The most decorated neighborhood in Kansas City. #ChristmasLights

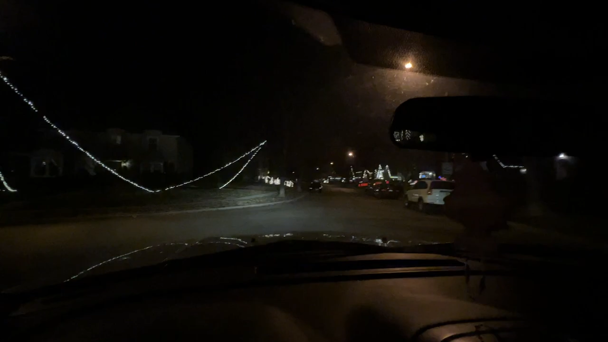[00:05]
We're gonna go look at it all.
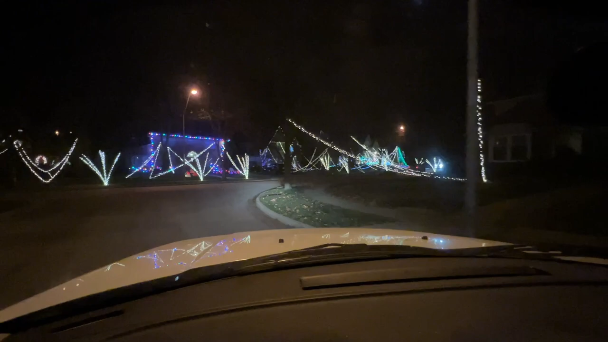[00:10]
I'm gonna throw up my lights because I'm not trying to ruin the effect. This guy's trying to ruin it, though. But anyway, here we go.